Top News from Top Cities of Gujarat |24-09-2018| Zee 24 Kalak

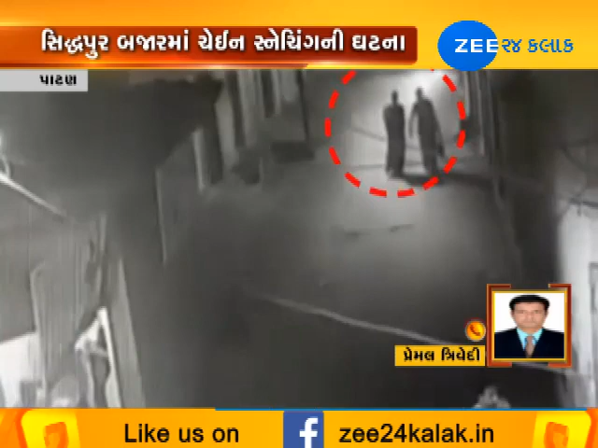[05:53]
મહિલાના ગળામાંથી સોનાની ચેન ખેંચી અને ફરાર થઈ ગયા। ત્યારે આ બાબતે મહિલાએ બૂમાબૂમ કરતા લોકોના ટોળીટોળા એકત્રિત થઈ ગયા હતા અને આજે બાઇક સવારનો પીછો પણ કર્યો હતો, પરંતુ તે હાથ લાગ્યો ન હતો।
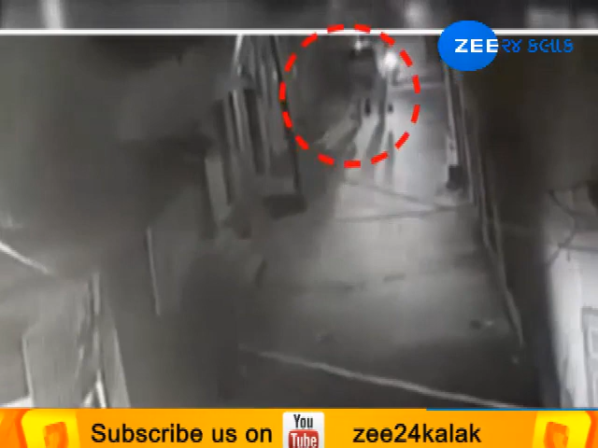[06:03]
ત્યારે આ અંગે મહિલાએ સિદ્ધપુર પોલીસ મથકે ફરિયાદ નોંધાવવાની તજવીજ હાથ ધરવામાં આવી છે। જી જી, આભાર પ્રેમલ માહિતી આપવા બદલ।
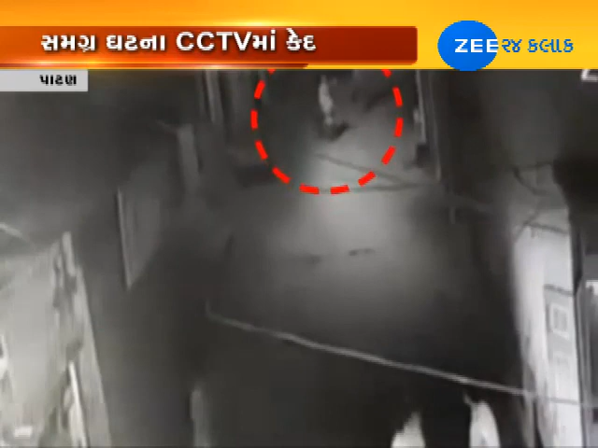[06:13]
તો જે રીતે આ મહિલાના ગળામાંથી ચેન ખેંચીને ચેન સ્નેચર ફરાર થઈ ગયા છે, આ તમામ જે ઘટના છે સીસીટીવીમાં કેદ થઈ ગઈ છે।